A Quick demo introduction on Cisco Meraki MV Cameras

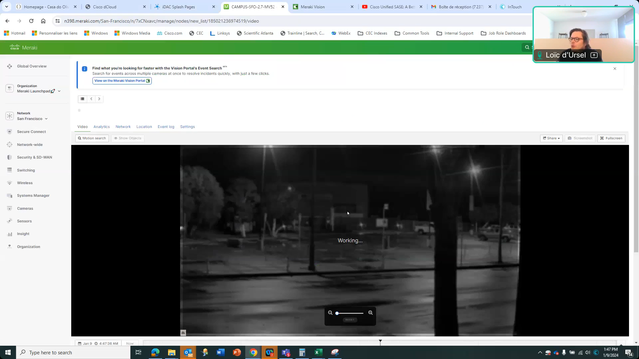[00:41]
you can see here the camera functioning. Okay. What's a cool feature about it is the motion search.
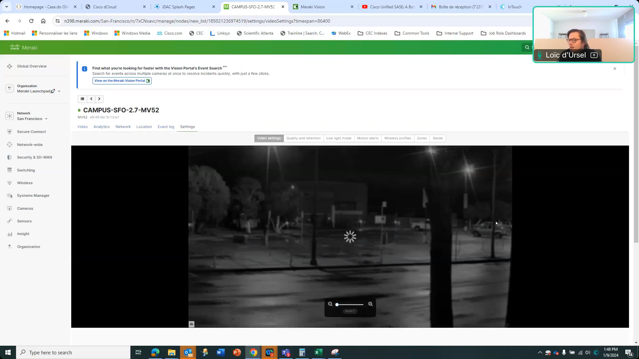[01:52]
So, uh, you have up to 1 terabyte of.